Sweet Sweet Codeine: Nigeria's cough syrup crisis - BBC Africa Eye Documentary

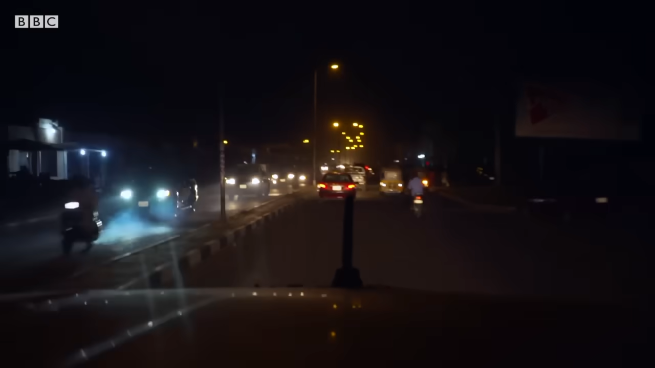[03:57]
The National Drug Law and Enforcement Agency, or NDLEA, are out on the streets every week in northern Nigeria.